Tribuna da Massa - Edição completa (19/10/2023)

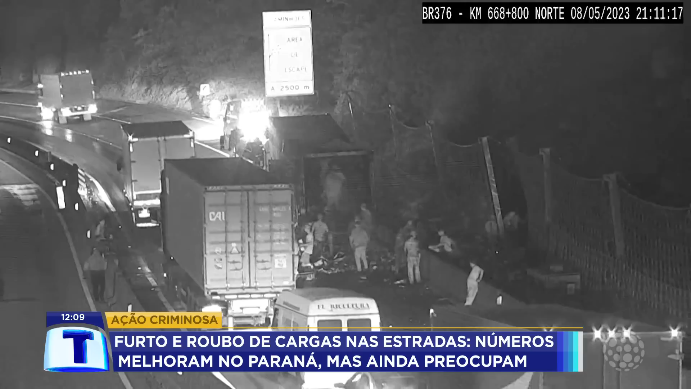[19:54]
na região de Serra da BR-376, mostra um saque a uma carga depois de um acidente. Os criminosos se apressam num vai e vem arriscado em meio à rodovia.